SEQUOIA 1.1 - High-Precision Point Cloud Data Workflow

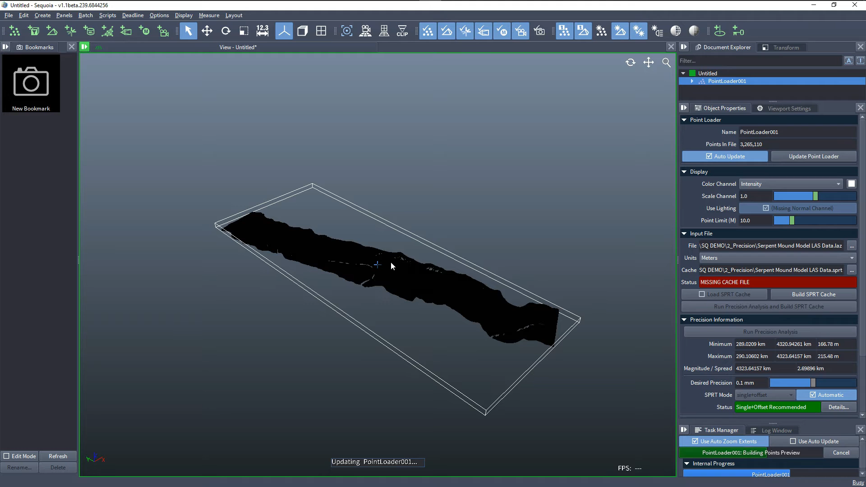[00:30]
I'll switch to top view and scale
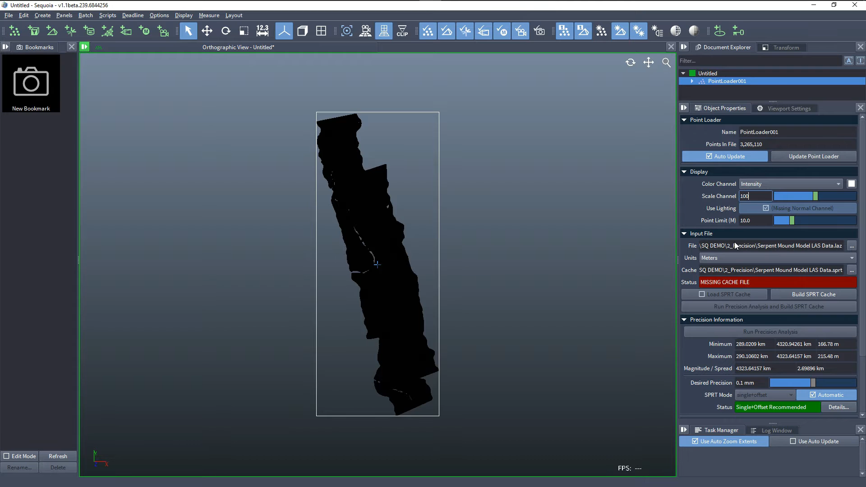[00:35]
the intensity 100 times in order to see a better grayscale representation of the data. The metadata in this last file tells us that the units are meters and it also gives us the minimum and the maximum bounding box without running explicit precision analysis as we had to draw in the XYZ file. In this case, we get the minimum and maximum of the bounding box directly from the metadata and we can tell that the magnitude of the offset from the world origin is 4,323 km.
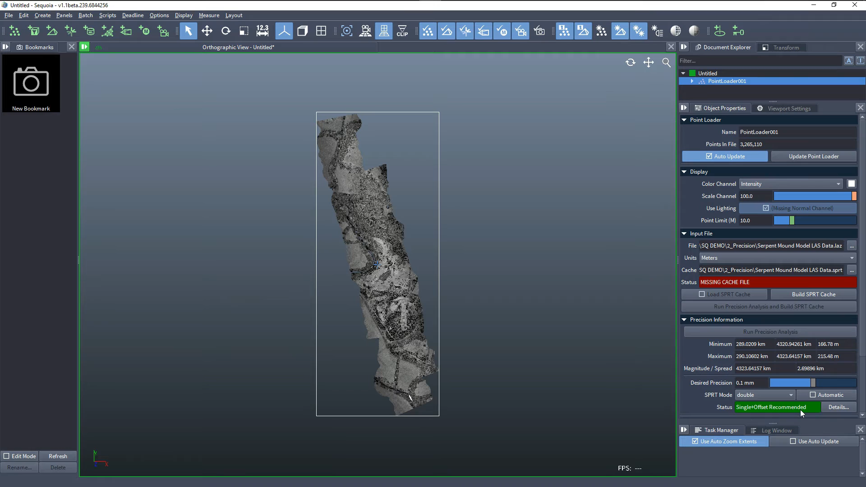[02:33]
If we switch off the automatic mode, we can see in Single Mode we are taught that Single Plus Offset is recommended and the background turns orange, which implies that this is not a good idea. If we go to Double, the background is green because it means the precision will be retained, but it still tells us the Single Plus Offset is recommended, otherwise we will be wasting this space. We can click on the Details button and see this graphically. The magnitude is expressed in meters and the precision also in meters, and we see the integer part of the magnitude and the decimal portion of the precision builds together the minimum storage requirement. If we start counting the digits, we have 1, 2, 3, 4,
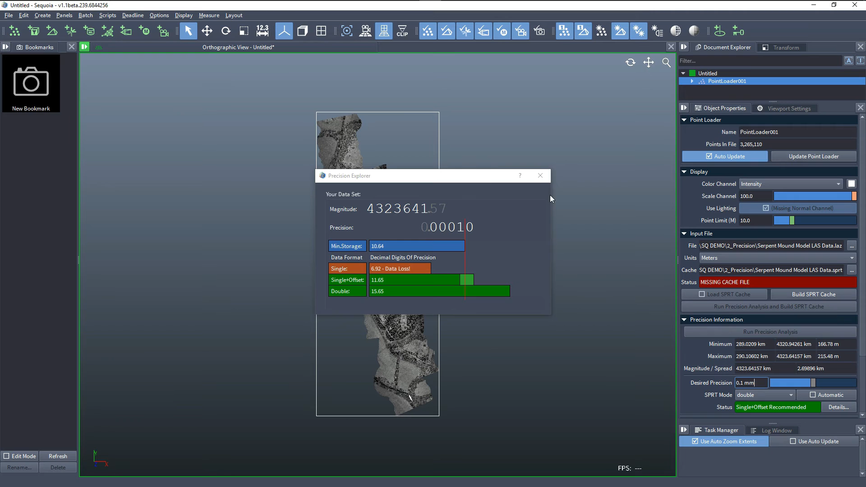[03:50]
the only option would be to use Double. However, in our case, 0.1 would be enough and we can try to start this, but just to see what happens when we are overriding and using the wrong precision settings, we can build an SPAT cache using the Single Mode. You'll notice those diagonal scan lines that came from the Aerial Scan and now those lines are lost because the vertical, the Y axis was squashed, it lost a lot of precision since the offset of 4,323 km was mostly along the Y axis.
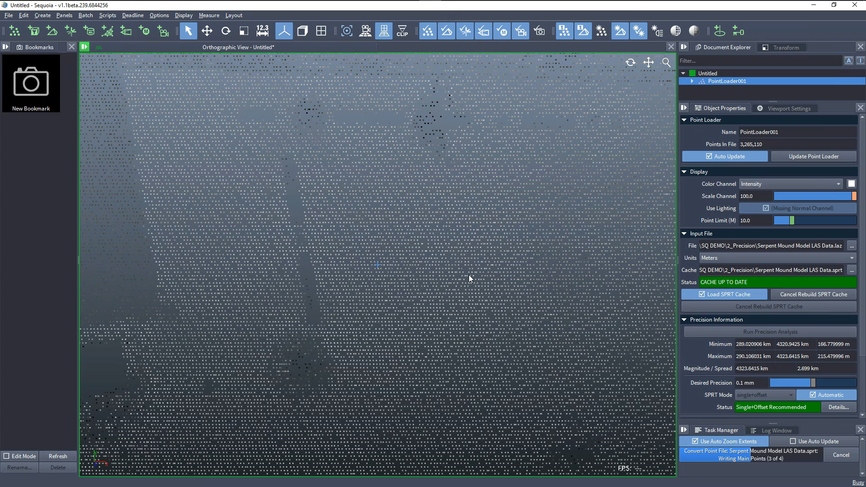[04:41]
The X axis also lost some precision because it's 290 km from the origin but not as severely as the Y. If we switch back to the automatic mode and rebuild the SPAT cache, the diagonal lines will return because the precision would be enough to express all the data in the original last file. As you can see, by default the automatic precision calculations of
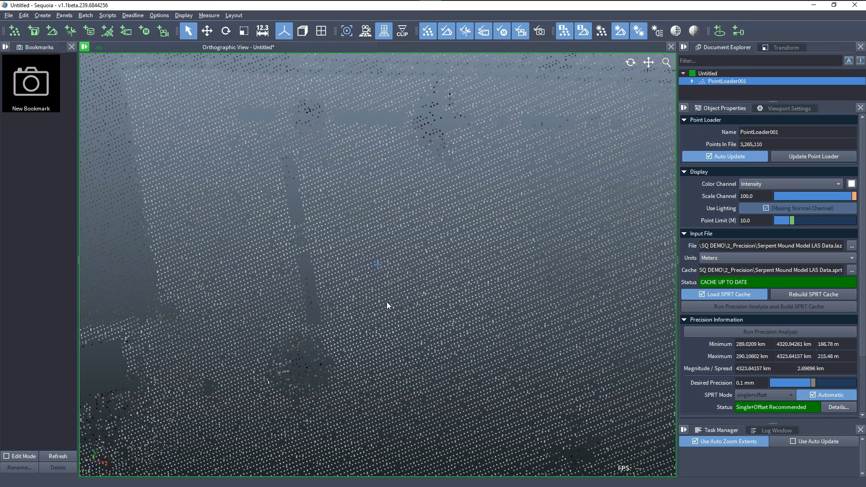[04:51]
Sequoia are enough to produce the best possible SPAT file on disk. However, if you're using a file that doesn't contain metadata,
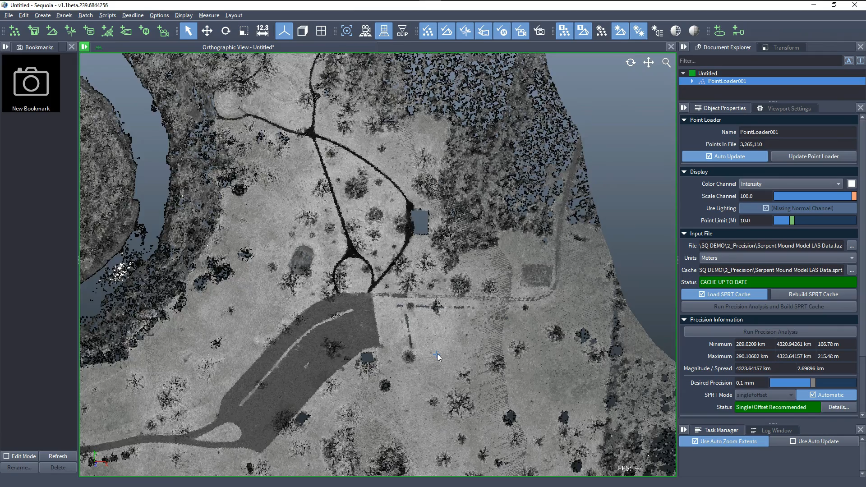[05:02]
for example an XYZ file, you would have to run the precision and then build the SPAT cache by manually clicking on a button. And if you want to explore the desired precision and request more decimal places to actually be stored in the file,
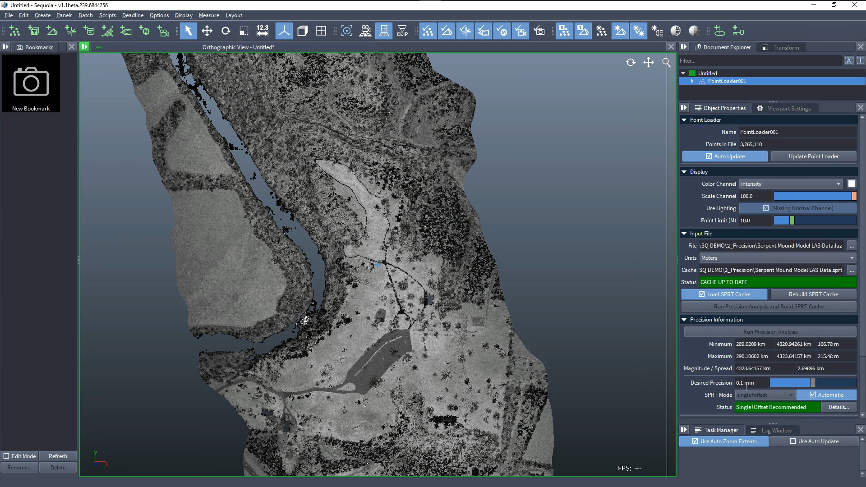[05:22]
you can override this using the Explorer in this area and the desired precision slider.